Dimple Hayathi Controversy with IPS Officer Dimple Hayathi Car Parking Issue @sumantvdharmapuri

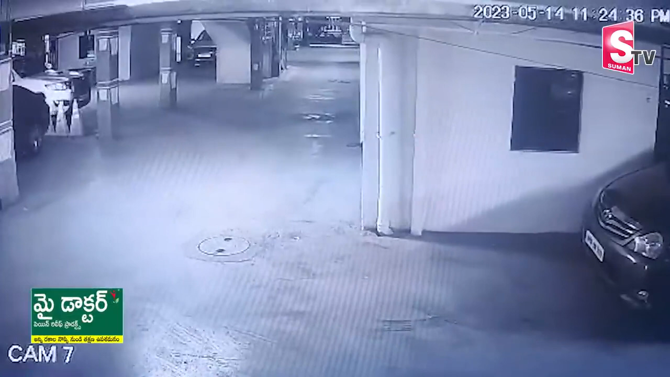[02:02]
After that, we have seen the visuals. The CC camera is turned in. The camera is turned in. The camera is turned in. The camera is turned in. I'm talking about the DCP car. I'm talking about the DCP car. I'm talking about the DCP car.